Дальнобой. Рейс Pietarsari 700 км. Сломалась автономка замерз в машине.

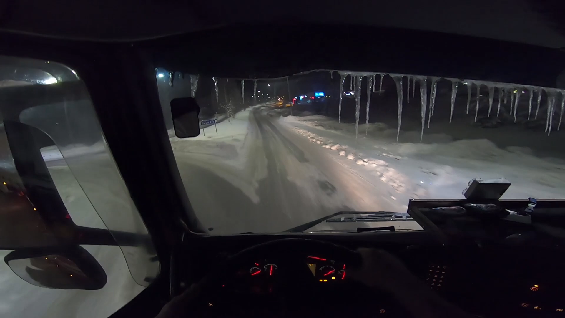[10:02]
Так, ну вот, поворачиваю на Олу. 215. Время уже 21.07. Ну, сейчас как раз где-то до Тайволоковски доеду. Час пройдет. 10 часов встану. Ориентировочно... Ориентировочно в 7 утра подъем. И можно ехать. Рано переключился. Подъем же идет. Тихонечку затащим.